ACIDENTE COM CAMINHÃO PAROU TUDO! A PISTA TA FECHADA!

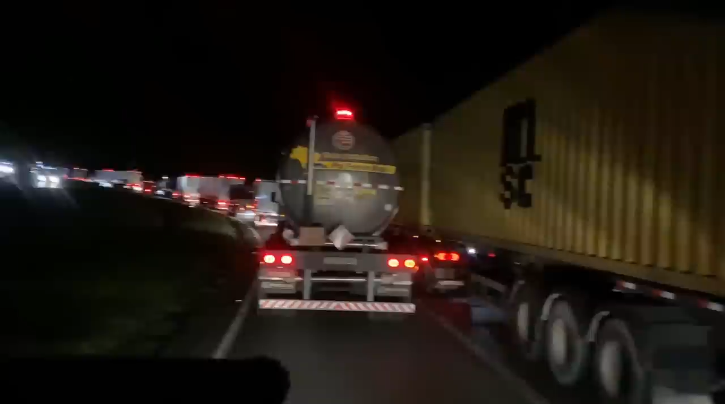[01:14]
Meu Deus. Como eu amo puxar uma filhinha. Ai, tomou um caminhão de... caminhão, carreta, sei lá. De MDF lá na curva da Cigana e não tiraram da pista ainda,
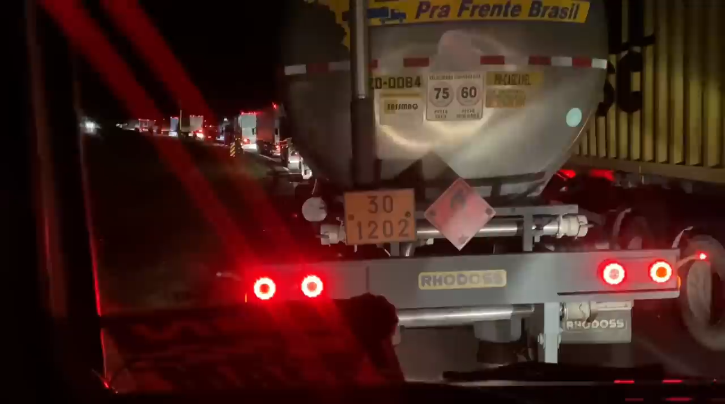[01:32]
sei lá, ou liberaram, ou estão liberando, nem sei como é que tá. Só sei que, olha, você tá doido.